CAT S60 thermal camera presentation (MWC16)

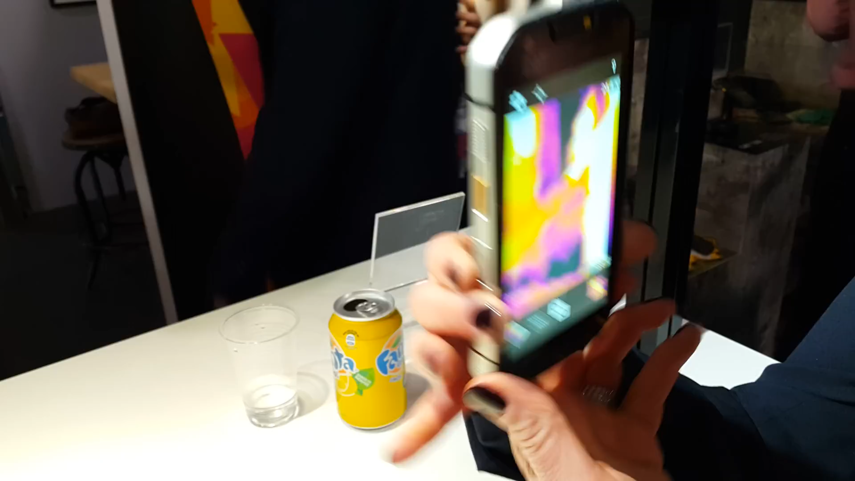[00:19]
That means on a thermal imaging you get the overlay detail from the normal camera on top of the thermal camera.
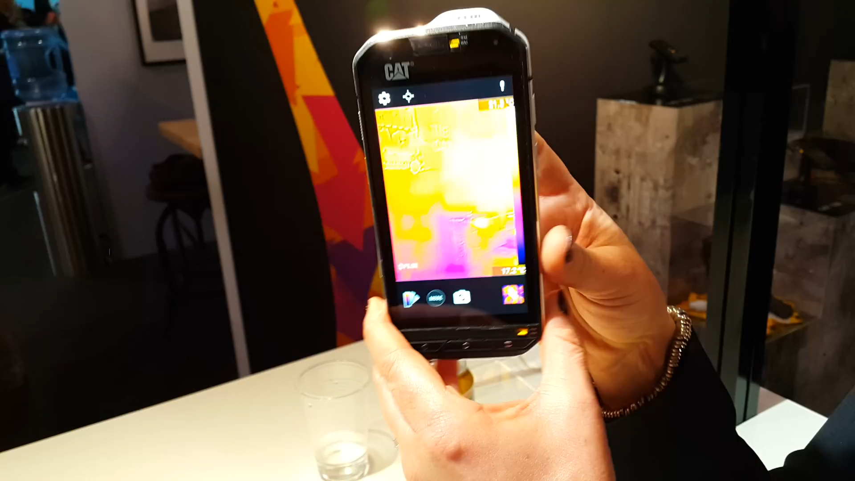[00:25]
In fact if I cover up the normal camera you can see the thermal is quite blurred. Then you get the details back on again.
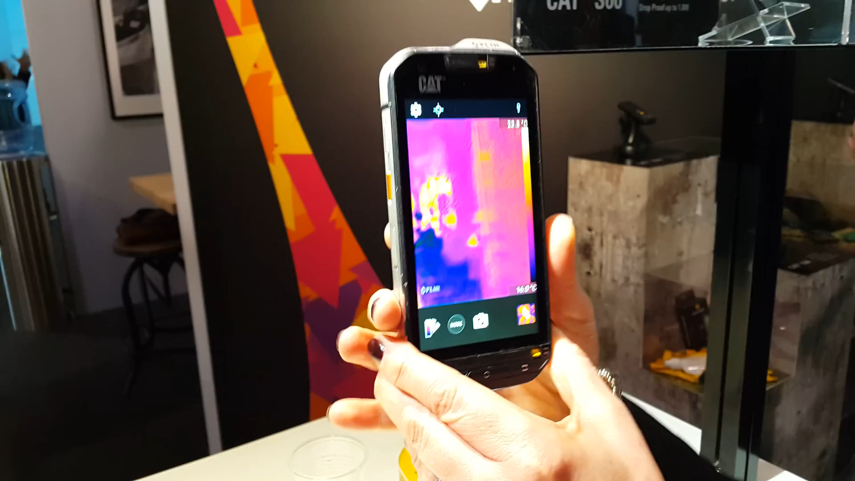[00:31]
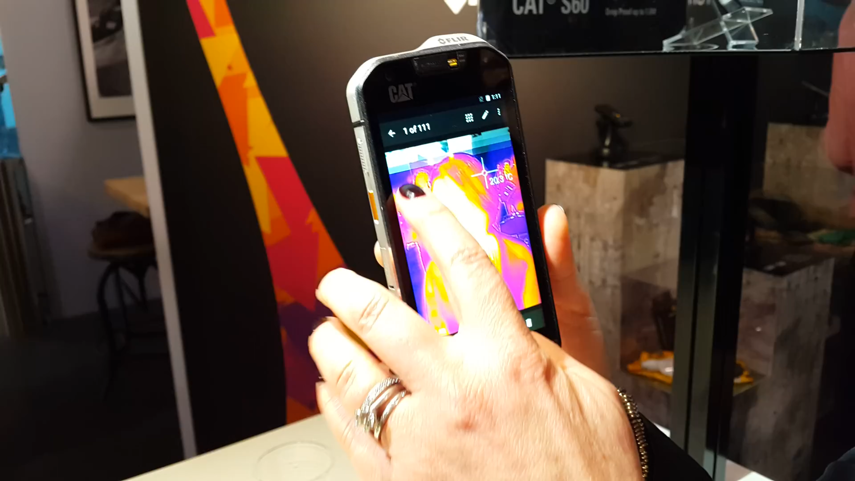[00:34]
If I go into an image you can see them working together as an overlay. Every pixel in that image has saved data point.
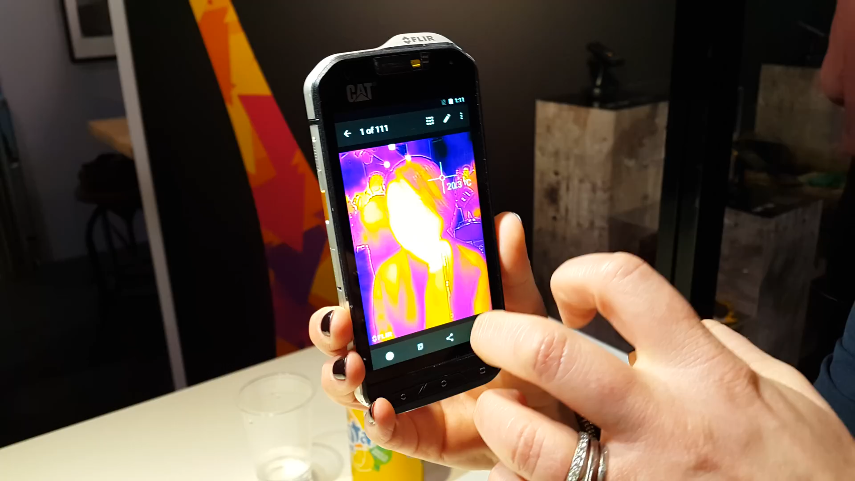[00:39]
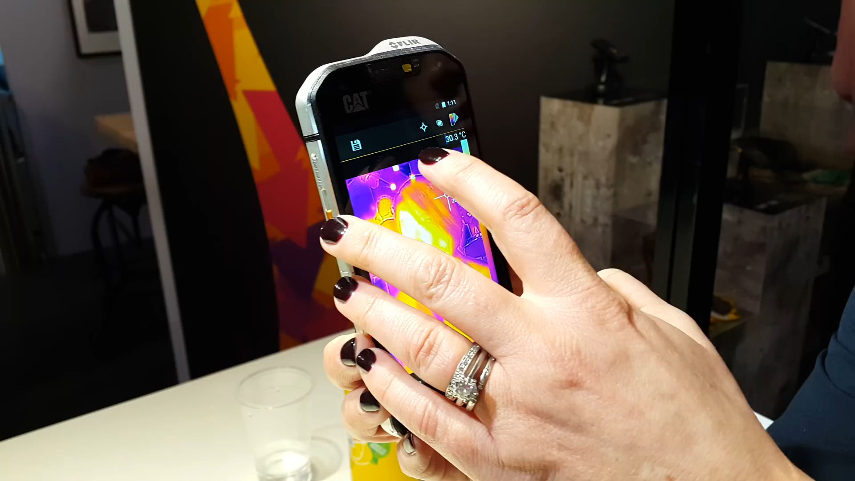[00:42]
So I can go back into it afterwards and look at different
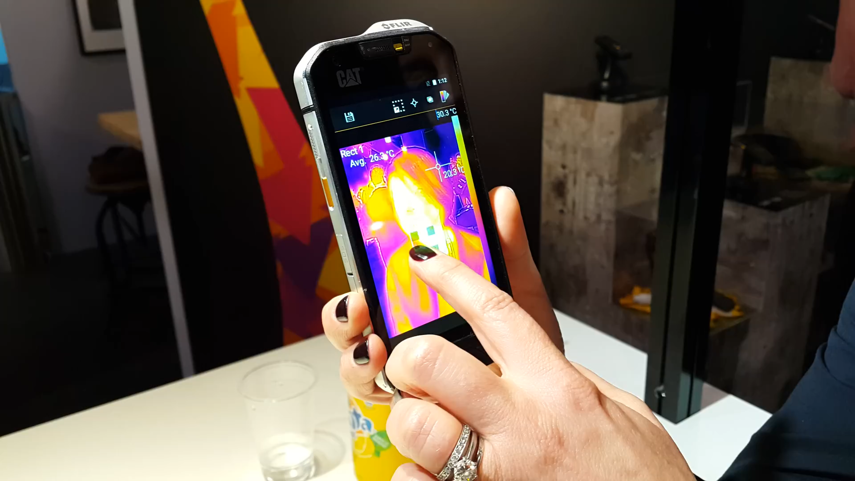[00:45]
areas of the image for temperature readings after I've taken the photo or video.
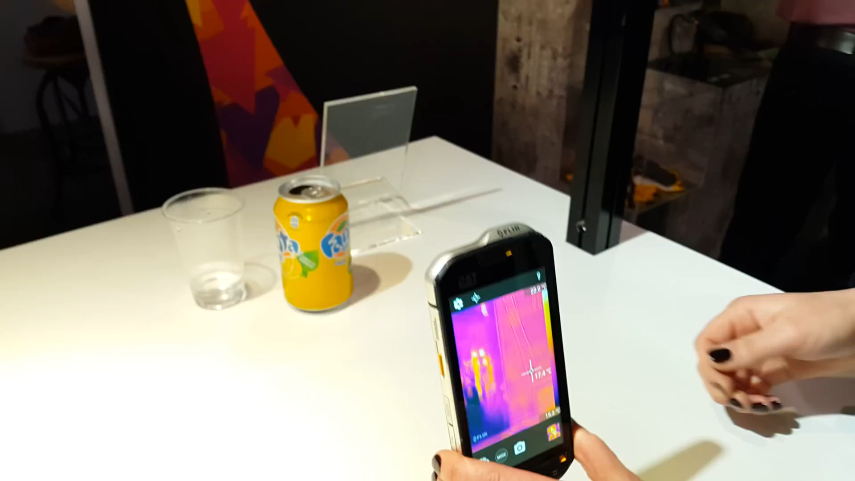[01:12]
So if you look at this can of drink, I can see how much liquid is left in the can.
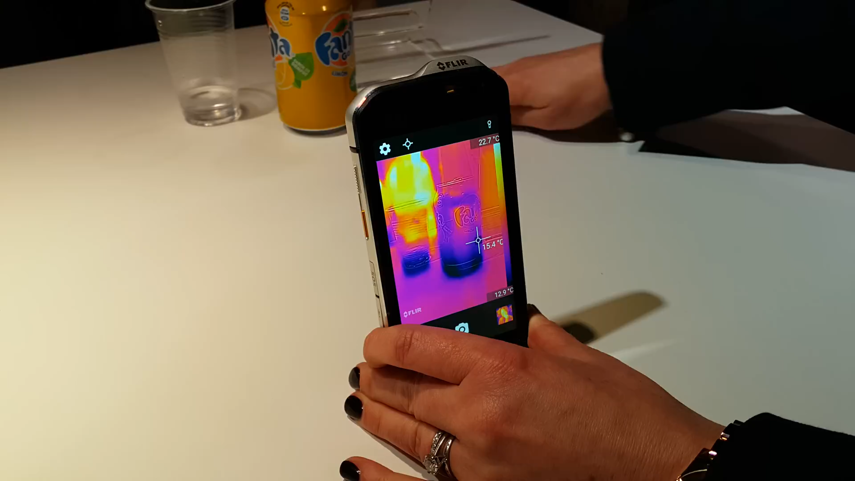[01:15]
On screen: spot 15.4°C
And that glass of water. So I put my hand down.